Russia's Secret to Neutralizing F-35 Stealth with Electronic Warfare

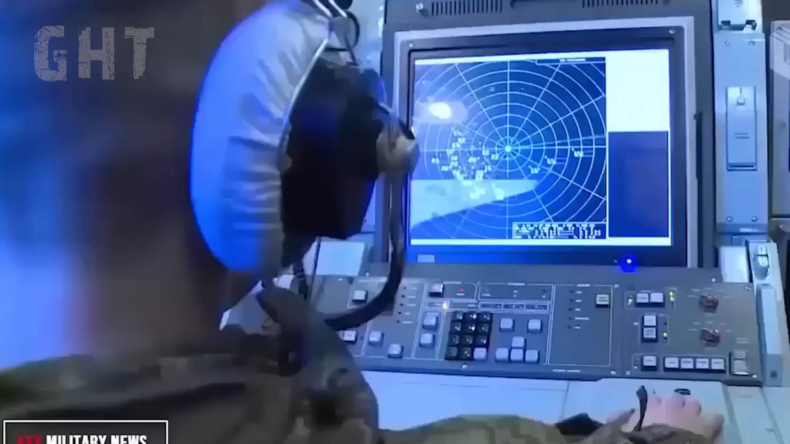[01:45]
Then it will trigger the Krasuka IV to jam the radar and scramble GPS signals. This will affect the F-35's target acquisition abilities and will lower the accuracy of GPS-guided missiles.